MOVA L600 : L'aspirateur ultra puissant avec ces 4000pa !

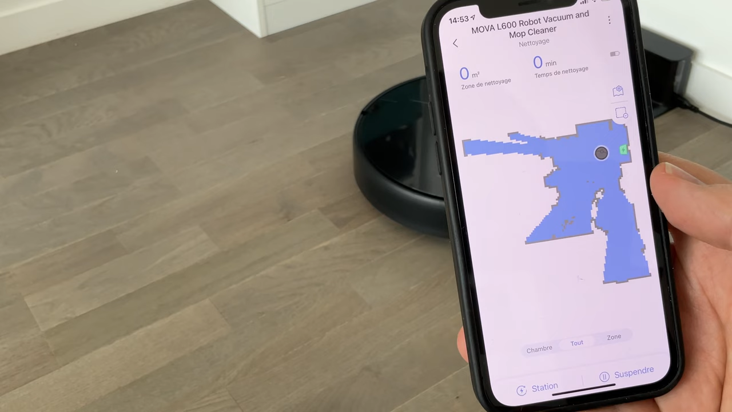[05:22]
donc voilà il a déjà repéré un petit peu ce qui se passe et comme à chaque fois donc il
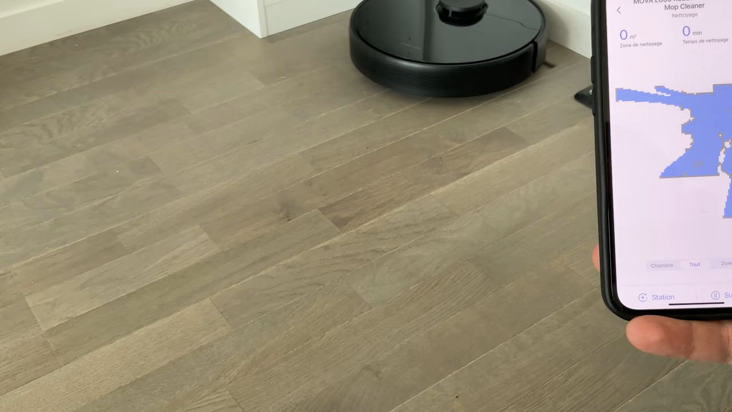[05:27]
va faire les contours de la pièce et puis après il va venir nettoyer tout le reste donc c'est parti on va le laisser un petit peu